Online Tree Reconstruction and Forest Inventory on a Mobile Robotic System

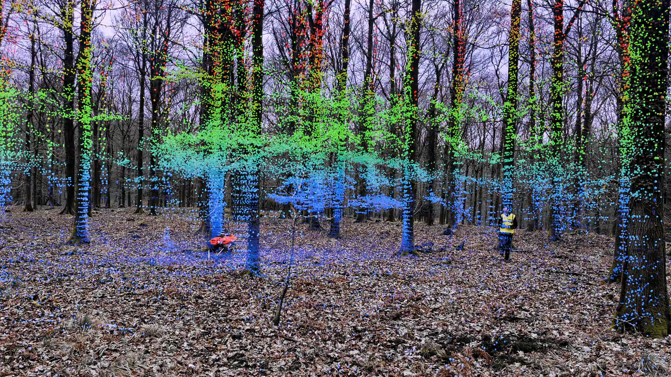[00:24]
Walking the robot through the forest, we estimate its pose using LiDAR inertial odometry and correct for drift using a SLAM system.
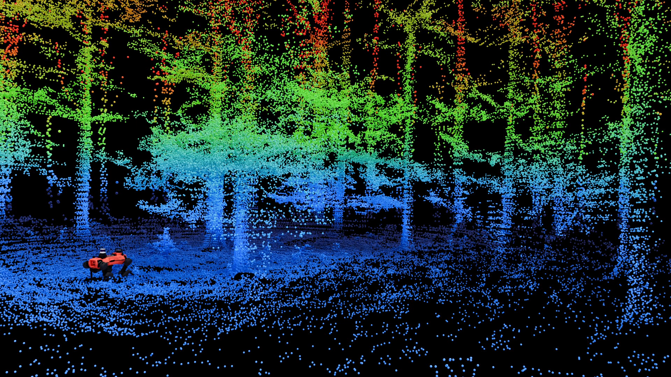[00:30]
We collect blocks of LiDAR data every 20 meters traveled which we call payload point clouds.
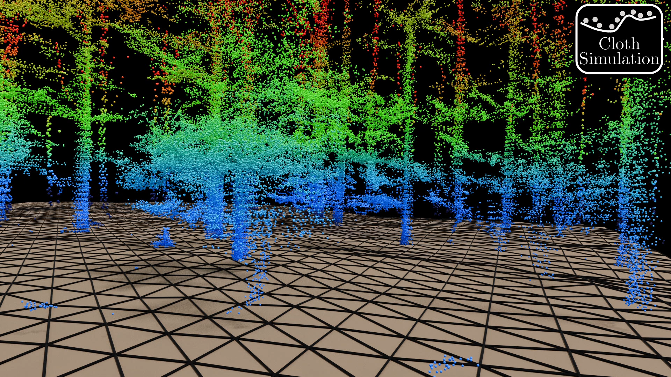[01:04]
For clustering, we now need robust estimates of the stem axes. To find these, we use non-maximum suppression on several axis candidates at different heights.
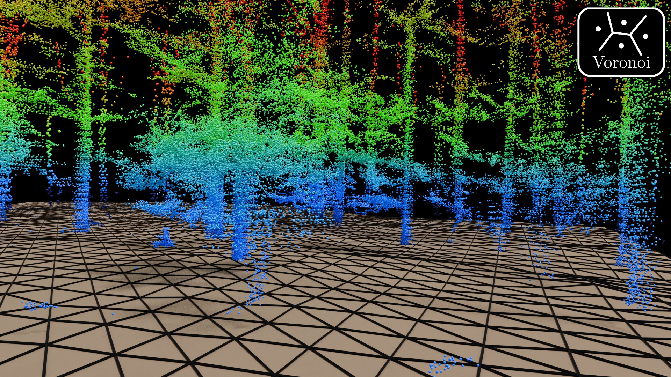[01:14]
For this, we crop the point cloud at several height intervals and clustered using the db-scan algorithm.
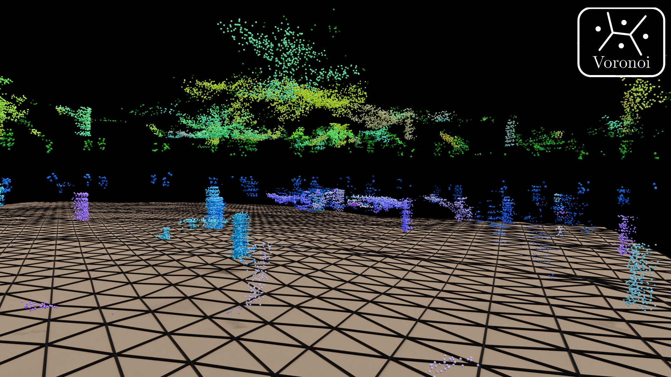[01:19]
Then we fit cylinders to the clusters and judge the fitting quality using a scoring function.
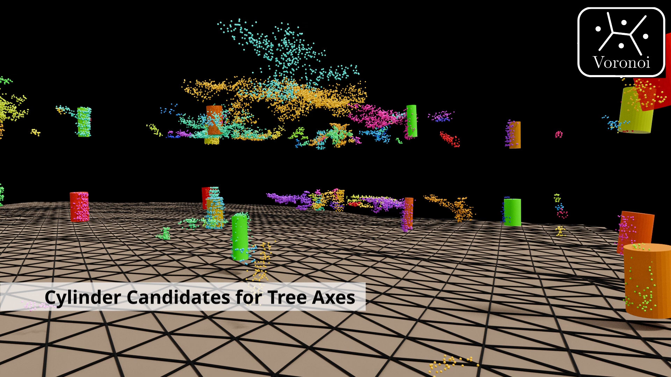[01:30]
Finally, we select the best ones for every tree using non-maximum suppression.
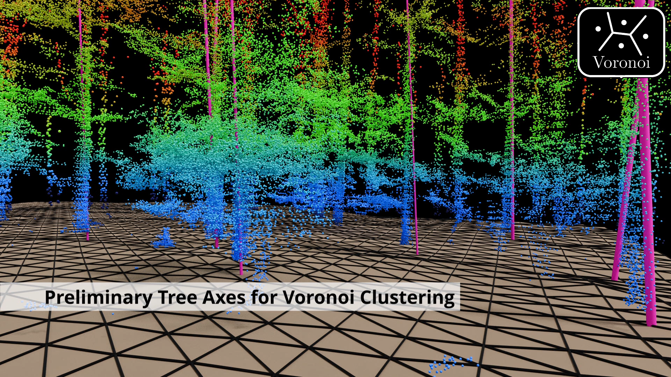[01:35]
With these cylinders as preliminary tree axes, we cluster the full point cloud following the Voronoi paradigm.
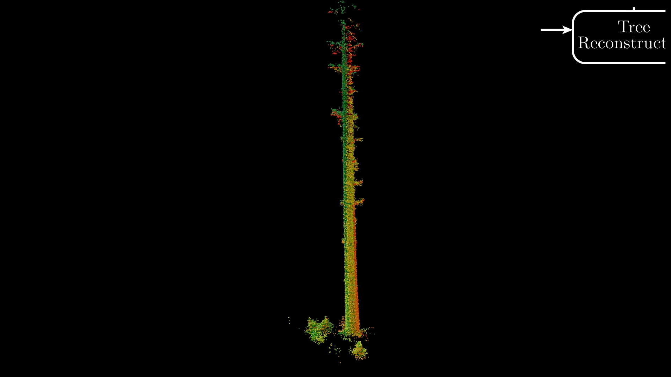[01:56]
For this, we slice the point clouds at regular height intervals.
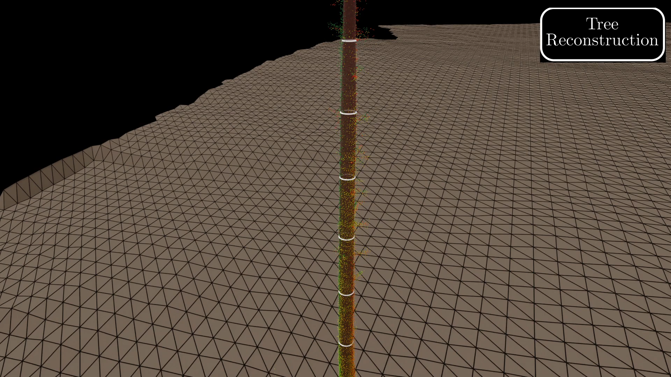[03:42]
Using stacked oblique cone thrusters between these circles, we build the final model of the tree.
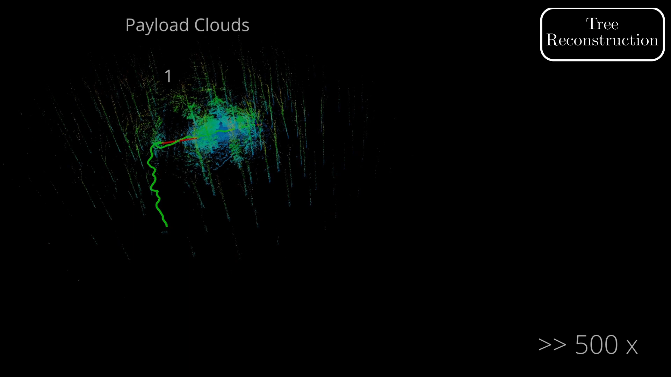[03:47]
We demonstrate this pipeline by deploying a quadruped robot carrying our mobile mapping system on a fully autonomous mission.
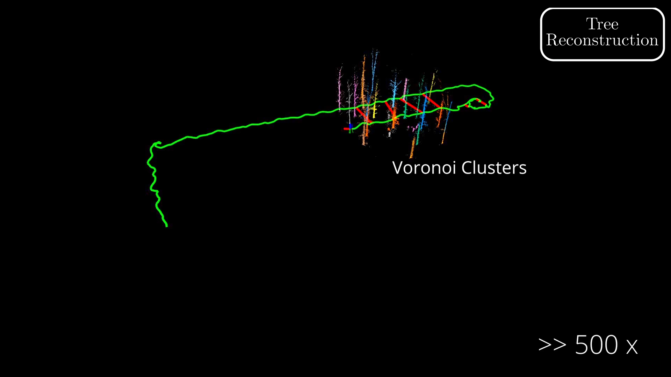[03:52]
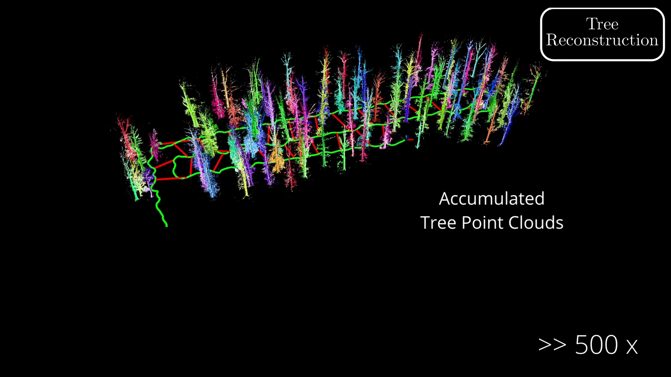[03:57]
Note that using the SLAM system, the data is kept globally consistent at all times.